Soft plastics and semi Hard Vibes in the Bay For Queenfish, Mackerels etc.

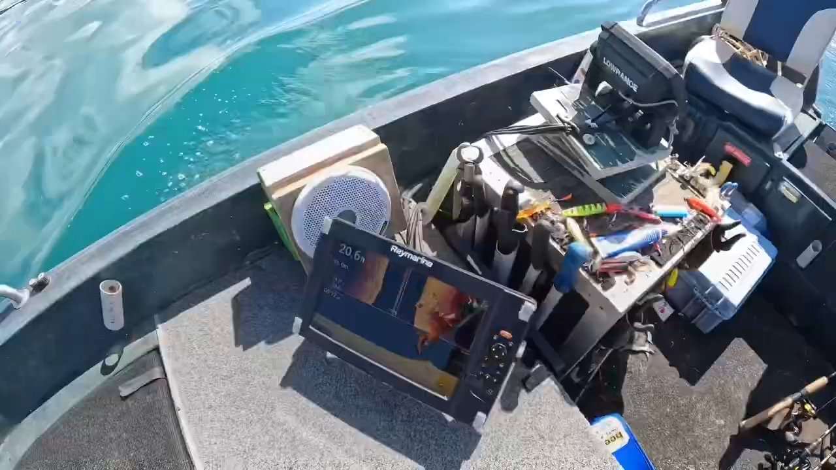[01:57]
So these are the sorts of things we're looking for. Little lumpy bits on the bottom.
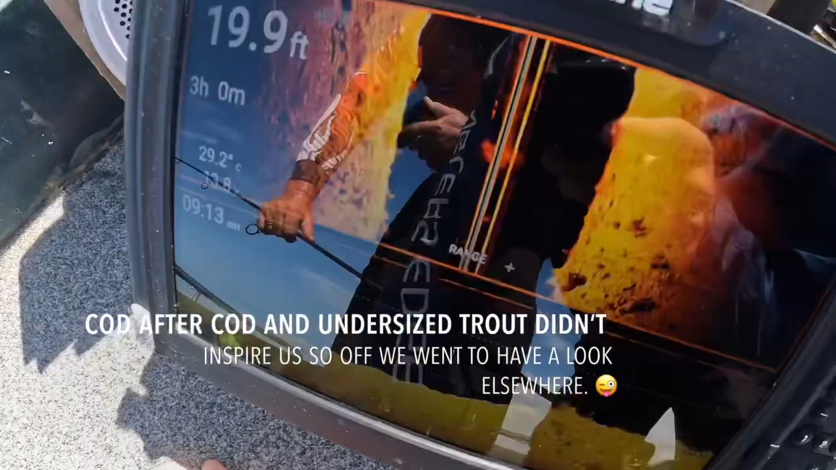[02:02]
On screen: depth 19.9 ft, water 29.2°C
You can see a few fish sitting amongst them, so we'll just have a flick and see what's poking about.